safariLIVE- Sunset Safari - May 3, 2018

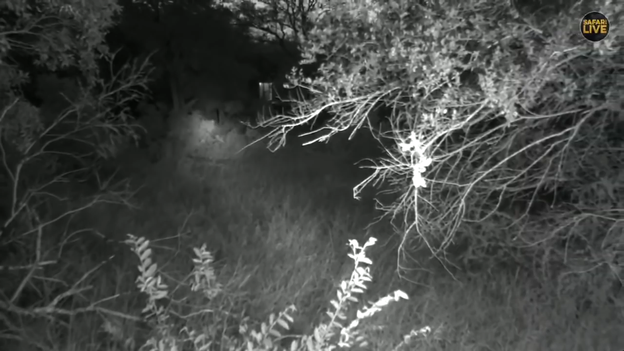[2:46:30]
And these monkeys are barking, that must be something there. I think I'm going to back up just a little bit and see through that other gap if these monkeys are still calling. So it's a little bit before Galago Pan, but we're in the right area now and we're on a road. Okay, everyone, while I try and see where this cat is, let's try and get in a little bit closer. But let's head you on over to Steve, who I think has got his night vision out now, like us as well.
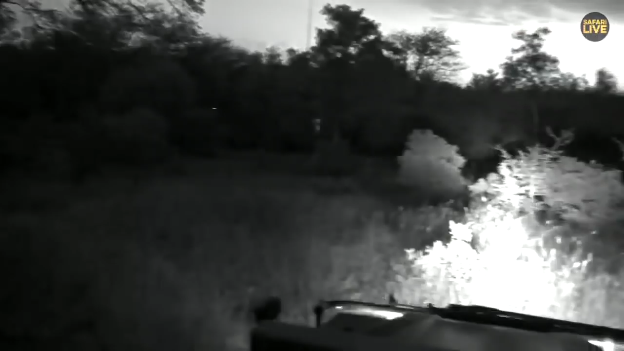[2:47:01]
We do have our night vision.
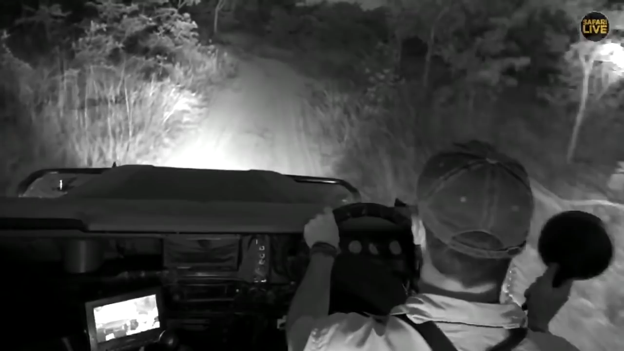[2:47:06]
We are in the infrared spectrum. Sorry if I've blinded you with my spotlight there. We are looking, as always, for something, and if Ralph has moved off from the Birmingham boys, well then I think, Kirsty, if you're okay, we're going to sneak back in there and maybe get them roaring before the end of the show. Before the end of the show, we're not far away, but we never want to go too fast. You never know what you might see along the way.
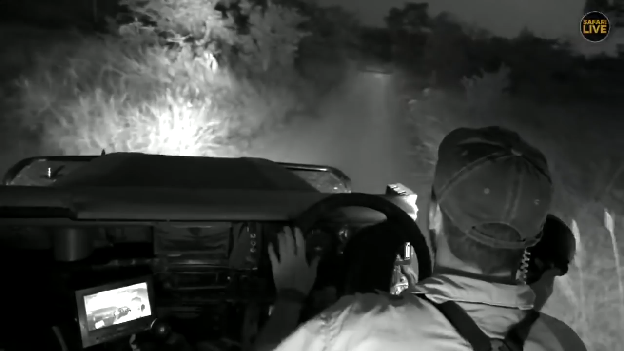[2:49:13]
There'd always be some form of vegetation in the way, unless it was a game path, but then still animals seem to sort of meander along game paths. There's another one, nice big drainage off the side you can see here, just to get all the water off. Every half a meter change in the gradient, you need to have a bump. Okay, well, let's see if Ralph's managed to find anything from the monkey alarm calls.
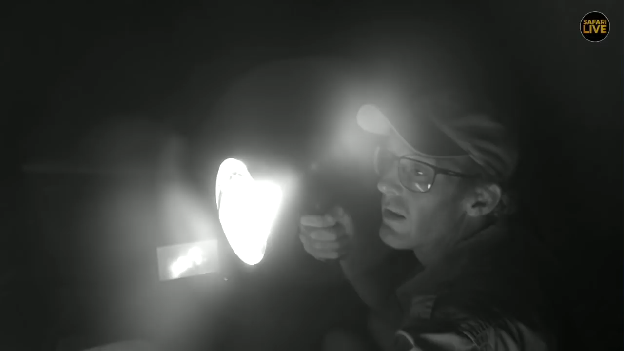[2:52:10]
But they can jump up to 5 meters, which is incredible. Yeah, a little bit like car alarms, says Kirsten in FC. Absolutely. And now it's got very dark, so that monkey has now maybe lost visual on whatever was walking here, and we're not seeing it. What a shame. I'm hoping that if we stay here a little bit longer, we might spot it. But maybe it's still down in that drainage line.
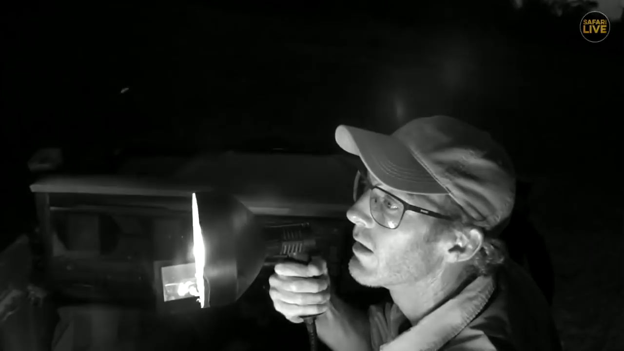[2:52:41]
I tell you, it's really sometimes just the luck of the draw, hey? Just need to be at the right place at the right time. We know that there's a predator here now. That monkey isn't lying. He's really concerned because there's a spotted cat walking around here. He's told us so. But exactly where is the problem? Okay, fantastic. It seems like I'm playing tag team with Steve. He's back at Vuyatela Dam.
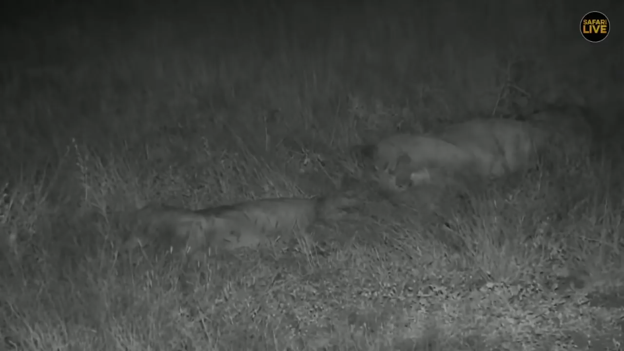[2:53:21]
I think all they've done is gotten a little bit closer to each other. And what we didn't notice earlier was that the one on the left is far not, well, nowhere near as full as the one on the right. Which is awesome. There must have been some squabble. Nsuku and Tino, and Nsuku is the one that's fuller. That one there, I remember seeing him earlier, and Tino is the one that did not get the impala, I suppose.
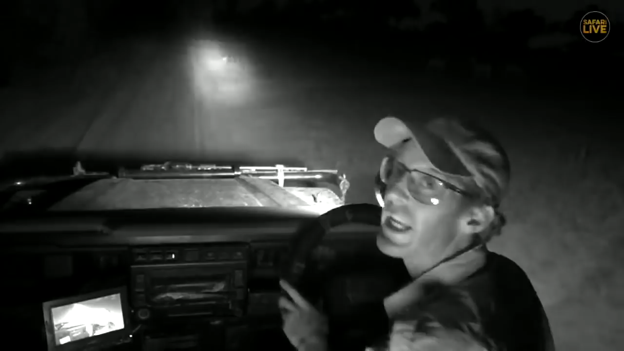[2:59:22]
we just shine in his eyes, and then we can go in our room very quietly. Now, there's lots of impala around here, so that tells me that he's not here. So, Anthony, we don't really need to worry too much. We don't just walk around without a light. We must go around with the torch. That is very important.
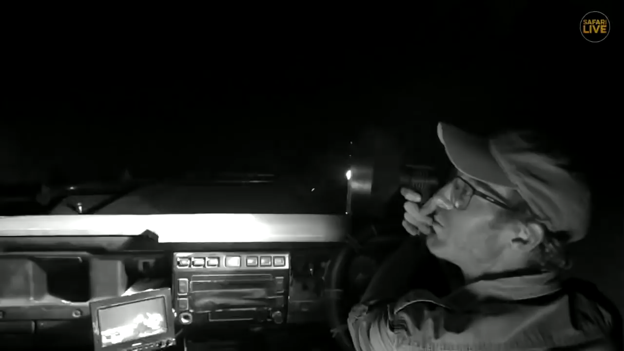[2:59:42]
So we must be very careful, because they are dangerous animals, but if we just follow those small little rules, we'll be fine. And we don't need to worry too much about Hosanna. He's a very kind cat to us. He likes being around people. He's often in this area, and well, I'm trying to find him now. I'm actually going to turn around, because I'm going to land back with Steve, and Steve can be on his own now with those lions. I'm still looking. Sorry for the dust.
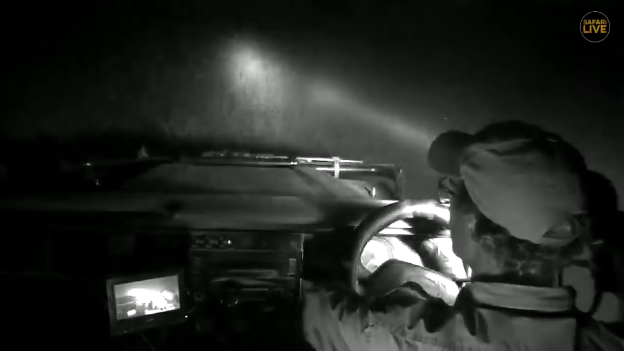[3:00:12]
That's just from us on the road. Okay, so it seems my search here is being a little bit unsuccessful, but I'm going to continue on. In the meantime, off to Steve, who is still with those beautiful lions. Yes, we are indeed, and the minutes are counting down. And James had them calling in the last moments of drive the other day, but I think that was before we had the half an hour earlier shift.
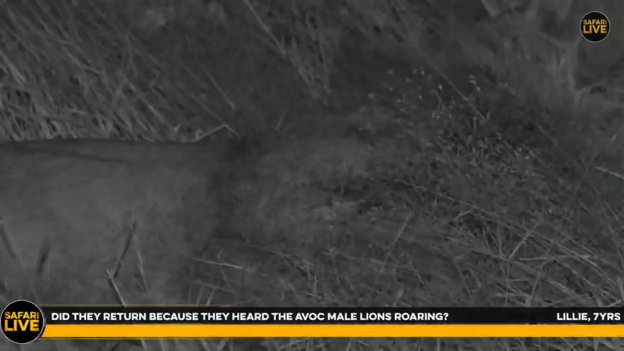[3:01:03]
You want to know a very interesting question of whether these males returned because the evokers were calling, and I have no doubt that is what happened. They heard the challenge from a very long way away, and they came charging. Now, I'm wondering if there was more than two, or if all four of them came up. They seem to spend a lot of time together, these cats. As I mentioned, the coalition is only as strong as its weakest link, and if they came up with just two, maybe that's how confident they are.
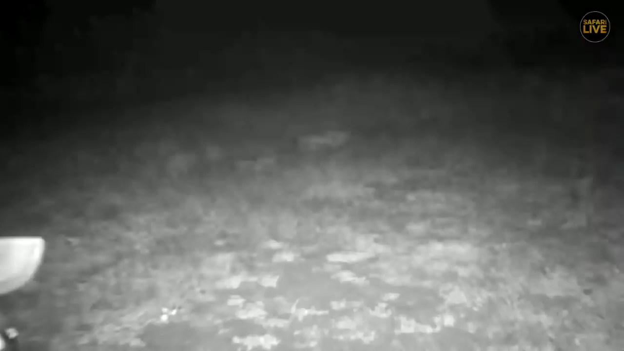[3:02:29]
We had planned to head to Chitwa for some action, and we only got a minute out of camp before hearing the monkeys. And as you know, I've told you my most reliable alarm call is monkeys and kudu or nyala. And there we go. We had the male lions coming in, and it amazes me how far the monkeys saw them from. But from Brent and the walking team, they saw some amazing tracks and spiders.
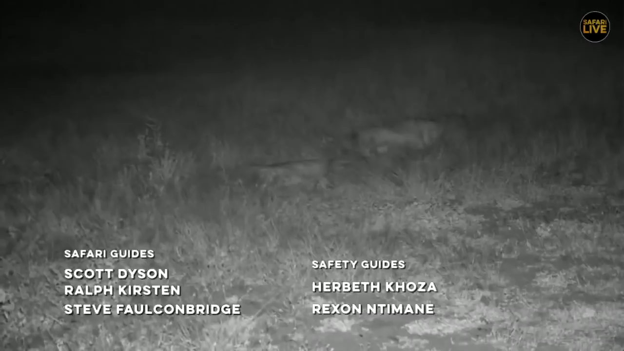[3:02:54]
No other cats this afternoon from the tracker team or Ralph himself. But it has been a marvelous afternoon from everybody here. We've enjoyed the questions and the commentary.